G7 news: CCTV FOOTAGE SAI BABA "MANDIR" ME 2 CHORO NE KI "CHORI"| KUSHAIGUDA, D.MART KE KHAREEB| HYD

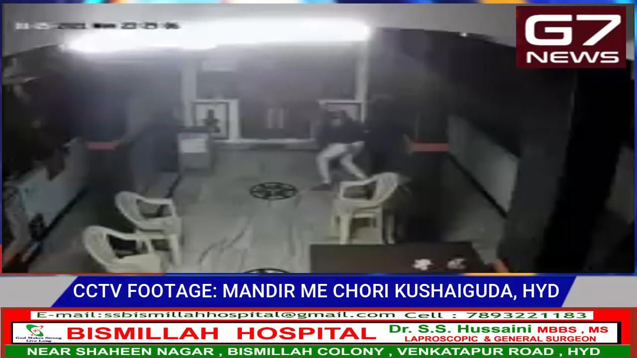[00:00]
اسلام علیکم ناظرین میں سادیا جبین شف سائی نگر کشائی گوڑا ڈی میٹ کے خریب موجود سائی بابا مندر میں دو شاتیر چوروں نے کی چوری دو چوروں نے مندر میں داخل ہو کر مندر کا پورے کا پورا غلہ کا ہی سرخہ کر